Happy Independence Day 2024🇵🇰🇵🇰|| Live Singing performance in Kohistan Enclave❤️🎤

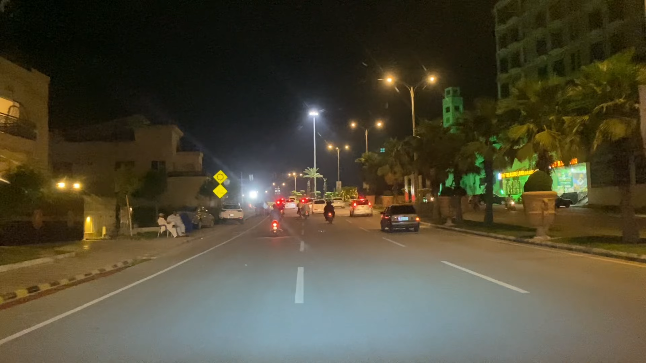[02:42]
ये है जी कोहिस्तान इनक्लेव, आपको मैं फिर से एक दफ़ा दिखाता हूँ। पहले तो मैं नहीं, इधर नहीं मैंने बनाई वीडियो, ये चौक आ गए, आगे जाते हैं, आगे जाके आप लोग को और दिखाते हैं।